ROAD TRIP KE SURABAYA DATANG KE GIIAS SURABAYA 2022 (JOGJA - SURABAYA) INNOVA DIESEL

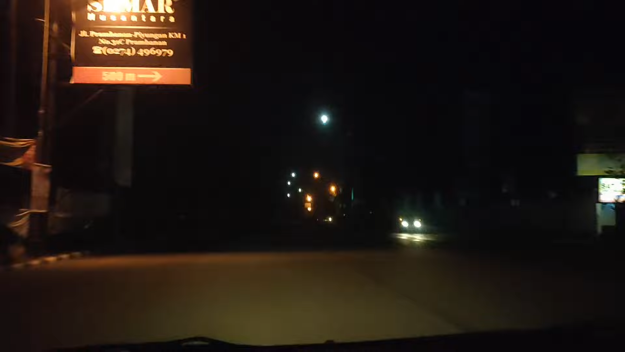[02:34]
Sekarang kita sudah keluar dari DIY nih, kita memasuki Jawa Tengah di wilayah Klaten.
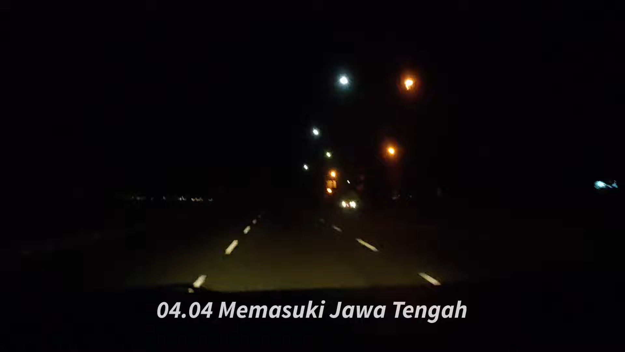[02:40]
Jam 4 lebih 4 nih. Jalanannya dari tadi sepi ya, ya karena masih pagi. Nah ini dia tugu batasnya nih.
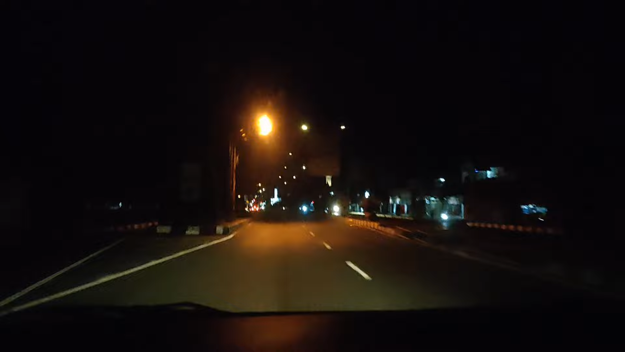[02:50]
Kalau masih pagi gini benar-benar cepet, nggak sampai 1 jam udah sampai sini nih. Tapi kalau udah agak siang, ya rame banget.